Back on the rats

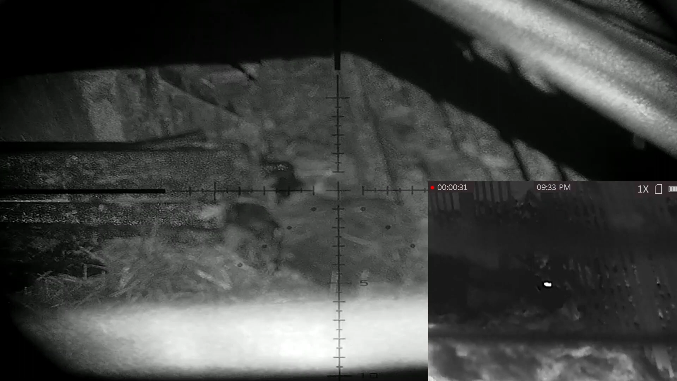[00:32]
now we're back on the night vision it's business as usual
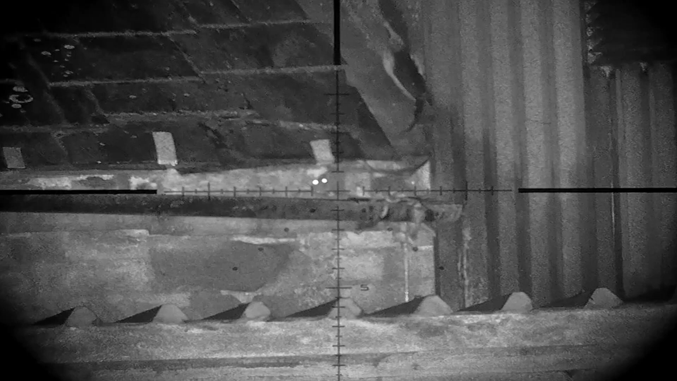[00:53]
the rats aren't giving us much of a target tonight so precision is required
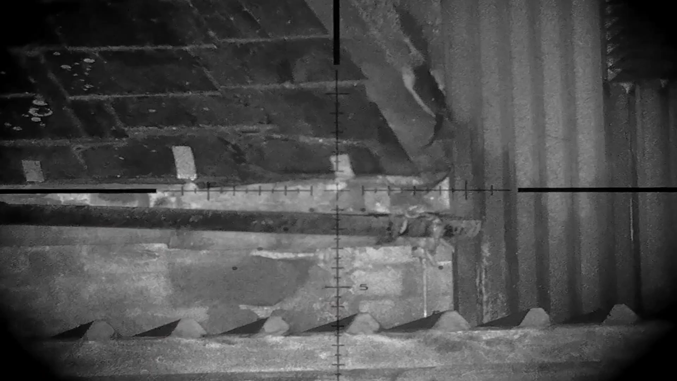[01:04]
the HW100 is brilliant at threading the pellets through small gaps
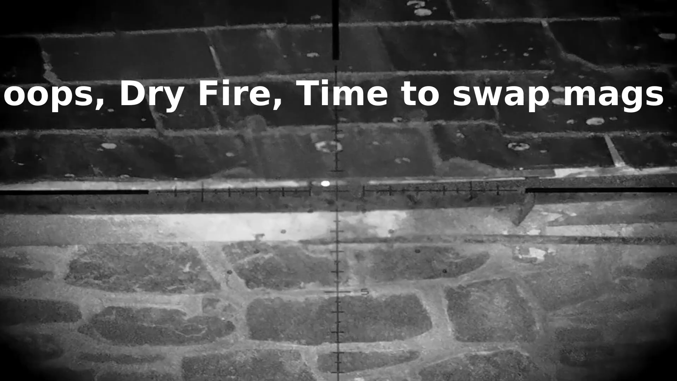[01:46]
again the Vyrex shows why it's king of the hill as this rat pours his heart out
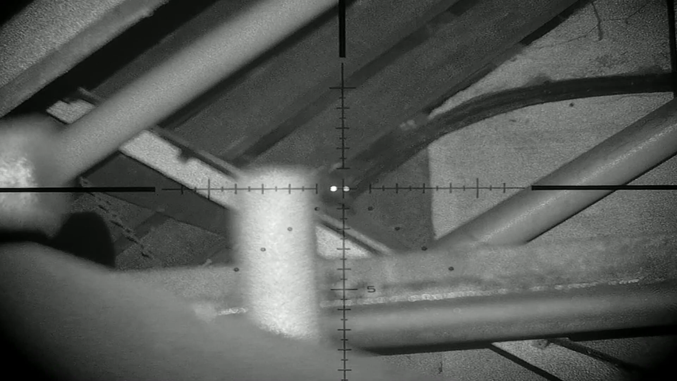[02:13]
right between the eyes at 25 yards
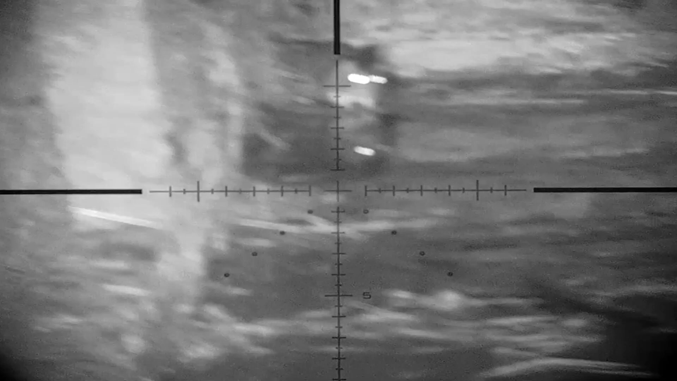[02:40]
we had to light a while for this one we hit it with the first shot but a quick follow-up was required so